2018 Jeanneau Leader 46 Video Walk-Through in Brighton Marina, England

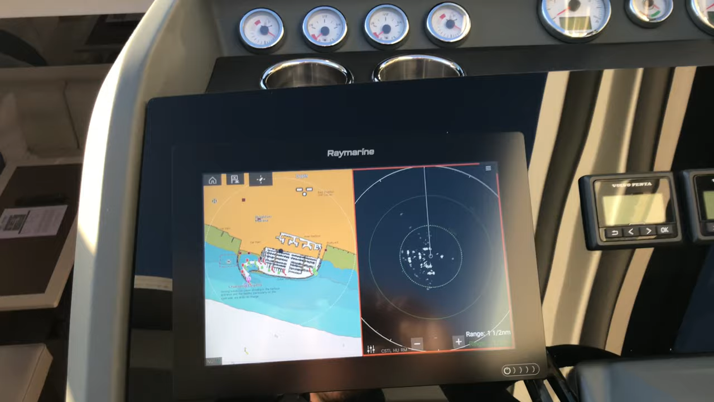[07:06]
and then coming on to the controls here so we have a raid marine axiom 12 inch plotter
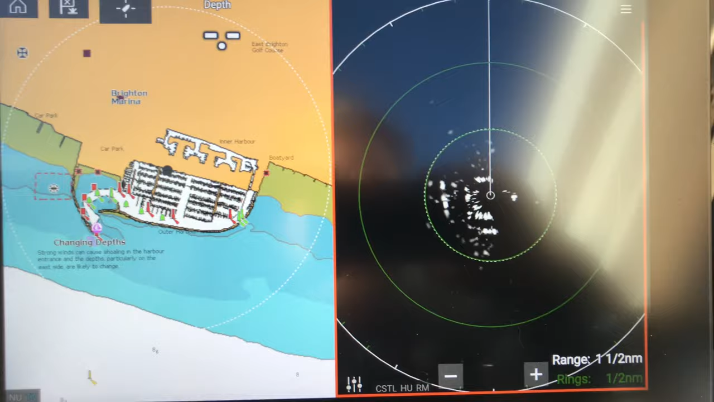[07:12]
radar on and bryce marina on the chart plotter there